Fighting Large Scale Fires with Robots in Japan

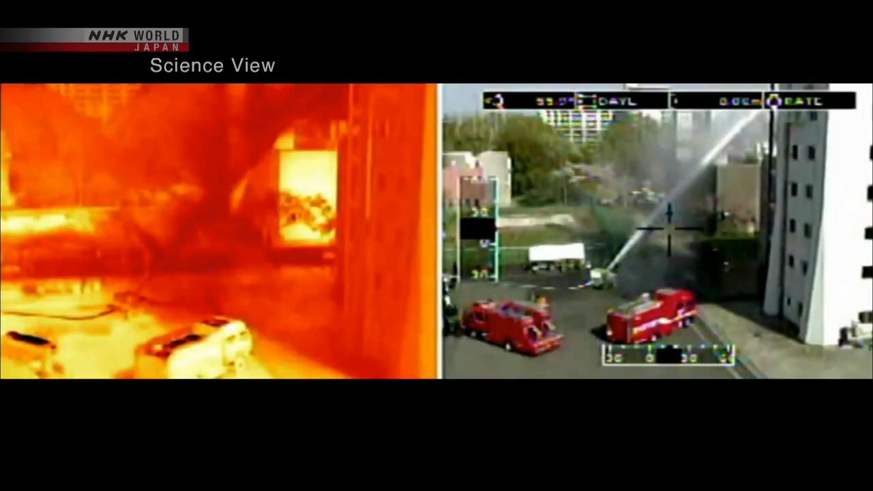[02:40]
It also has a heat sensor, which can even detect a fire source indoors.